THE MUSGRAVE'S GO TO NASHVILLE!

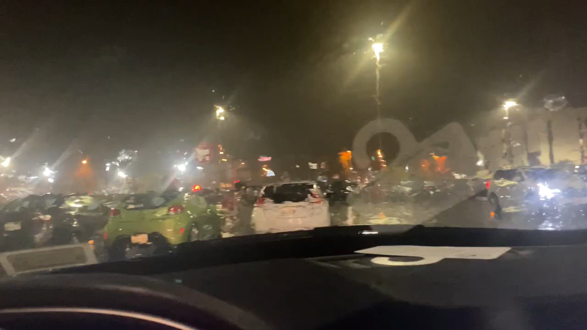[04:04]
Oh man, it's pouring. Thunder, lightning. Flooding. Oh my gosh. And he has to park at the end of the freaking parking lot.